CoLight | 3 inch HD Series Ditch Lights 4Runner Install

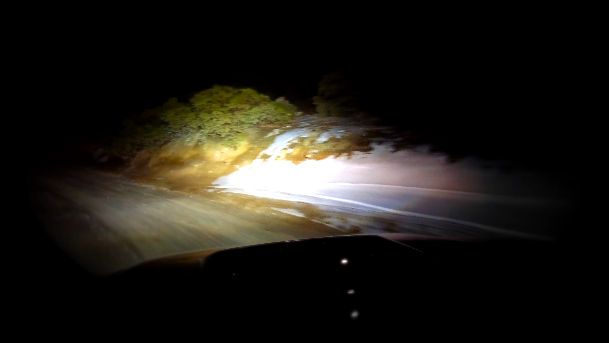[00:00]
If you've ever been off-road at night, even with a light bar, you know the tunnel vision effect that happens. You never know what's to the side of your current path. It's a total abyss on each side off the corners of your hood.